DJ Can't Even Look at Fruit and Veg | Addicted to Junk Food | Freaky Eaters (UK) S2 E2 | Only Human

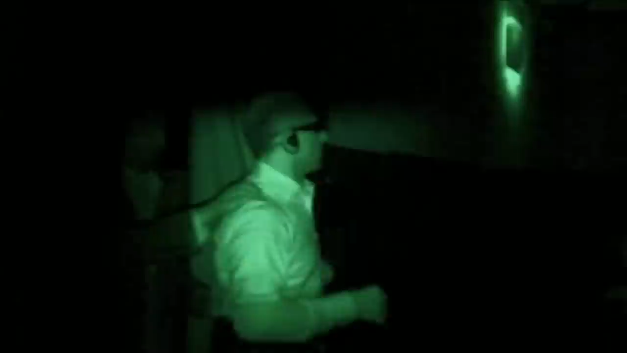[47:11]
Stephen wants to force Chris to confront his food fears by desensitizing him.
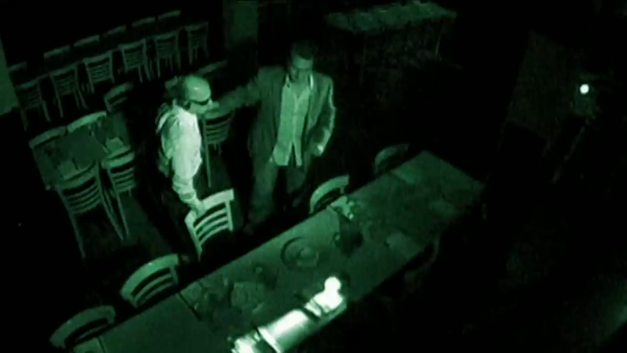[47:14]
He's gambling that for Chris, what he can't see can't hurt him. First course is a frittata, an omelette made with spinach and potato.